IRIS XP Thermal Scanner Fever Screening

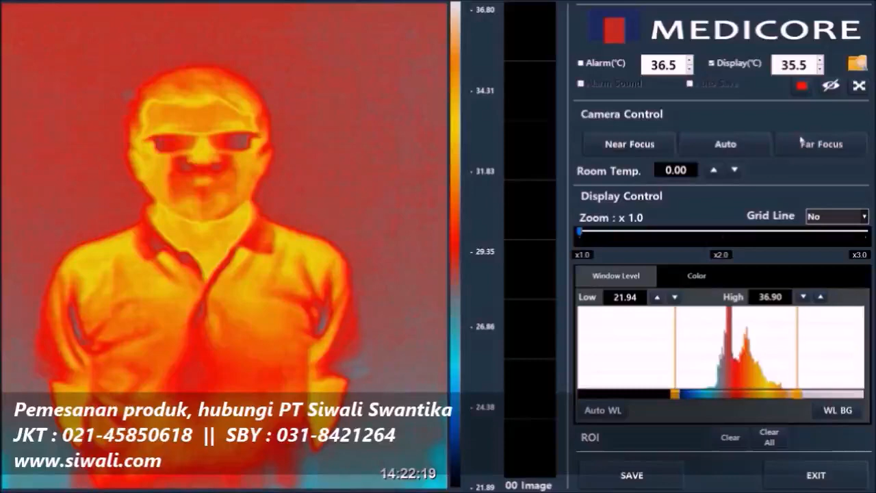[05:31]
Jika dirasa masih kurang fokus, kita bisa memaksimalkan dari tubuh manusia secara akurat. Jika dirasa masih kurang fokus, kita bisa memaksimalkan dari tubuh manusia secara akurat. Dengan manual fokus...
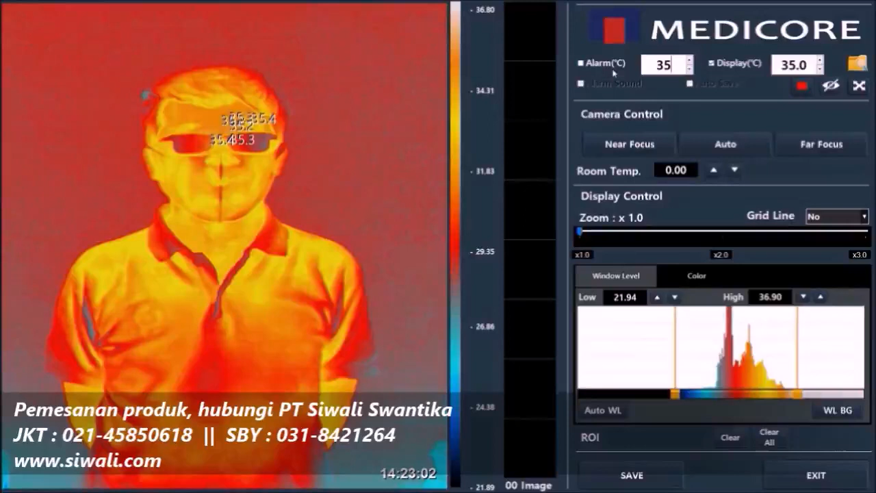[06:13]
agar trigger alarm tersebut kita aktifkan triggernya ketika triggernya aktif yang pertama akan muncul suara kedua
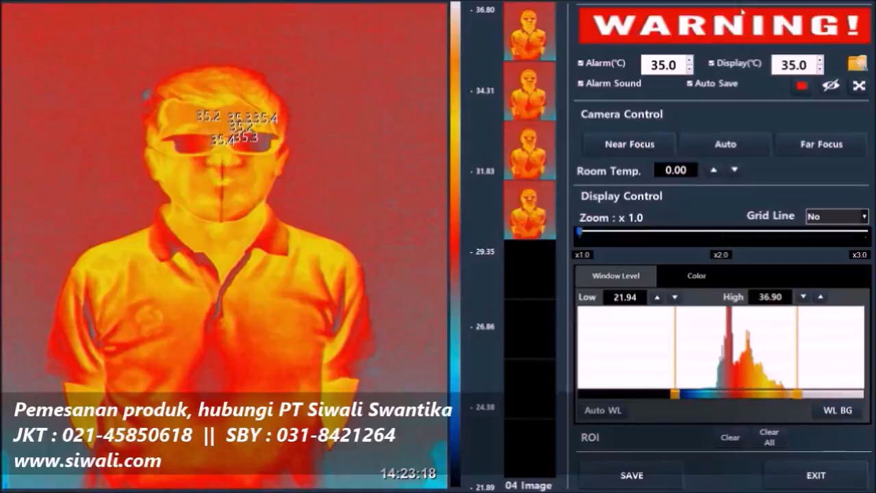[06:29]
ada warning yang ketiga ada fitur auto-save sehingga gambar langsung tersimpan pada laptop atau PC yang Anda gunakan kita mengaktifkan lagi alarm
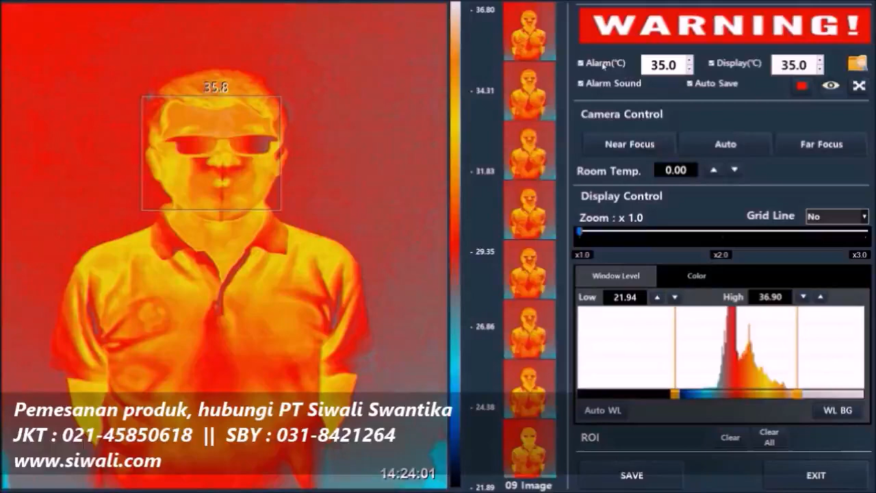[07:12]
jadi ketika seseorang menggunakan masker dan kacamata dengan mengaktifkan face detection ini masih terdeteksi sebagai wajah itu adalah algoritma canggih yang digunakan oleh Iris XP dari MediCore
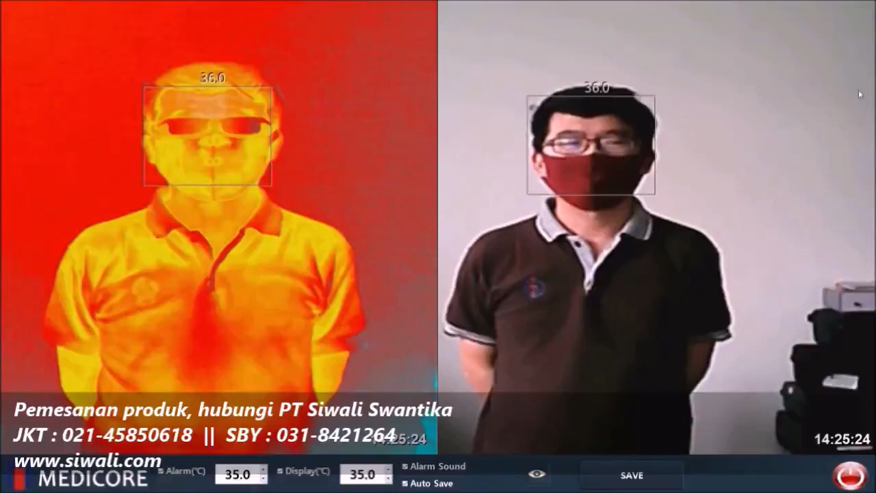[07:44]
Anda fullscreen mode meng-capture dua gambar sekaligus gambar paretnya dan gambar visualnya